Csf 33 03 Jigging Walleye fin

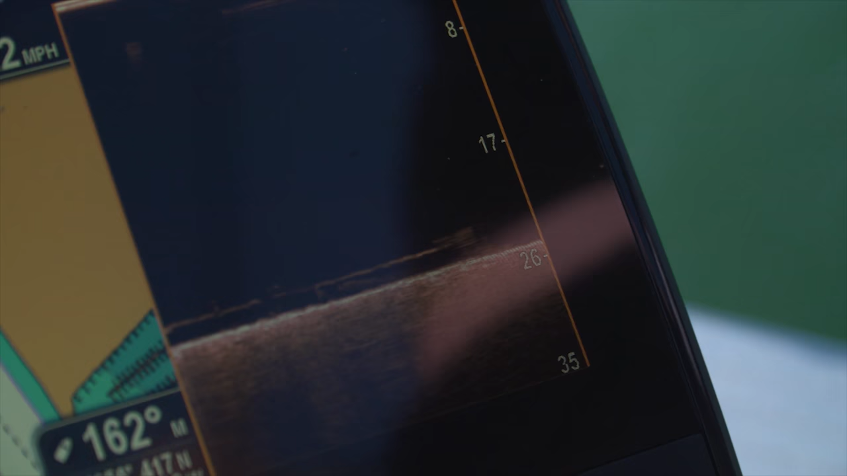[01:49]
You know what, River, I'm going to drop straight down because that is a fish. Yeah, I just went over it.
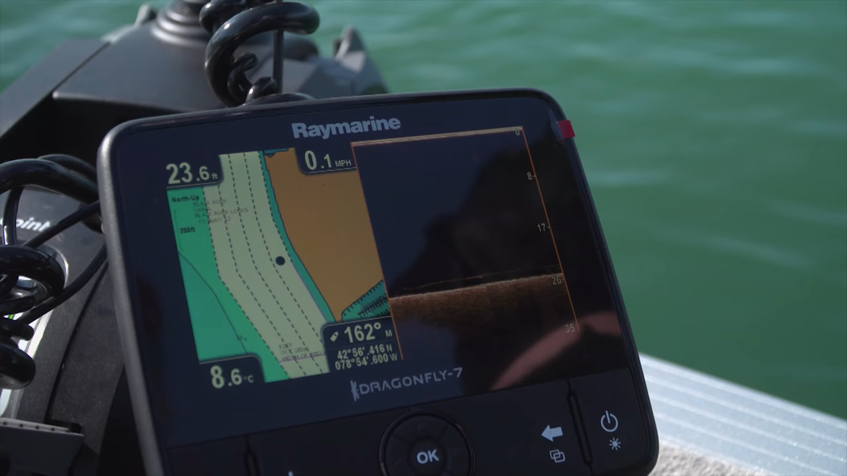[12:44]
On screen: depth 23.6 ft, water 8.6°C, speed 0.1 mph
When I'm fishing at the front of the boat, I rely on my Dragonfly, which is another Raymarine unit.
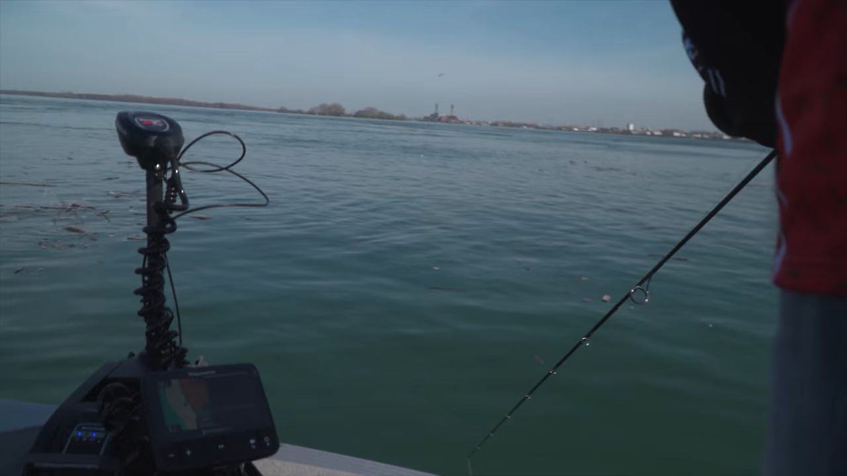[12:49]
It's actually the 7 Pro. And I use it both to see my location with the hydrographic chart.
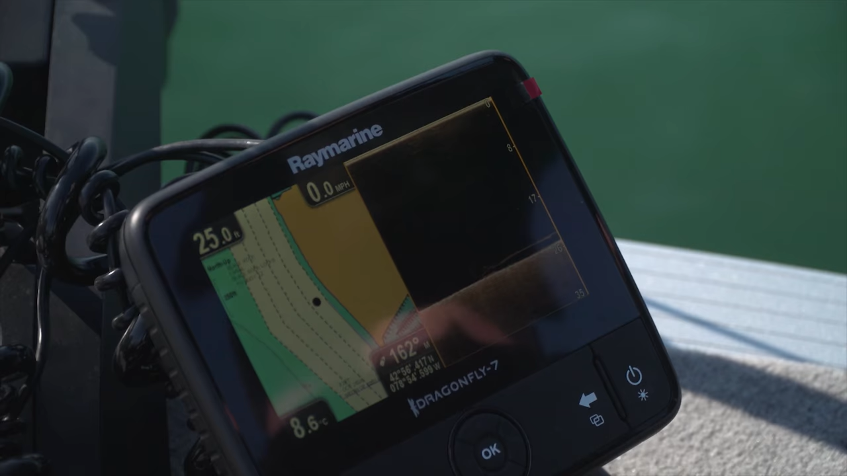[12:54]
On screen: water 8.6°C
And I also have it on the down vision screen. The same screen that I have on my Axiom. So I actually work together with it.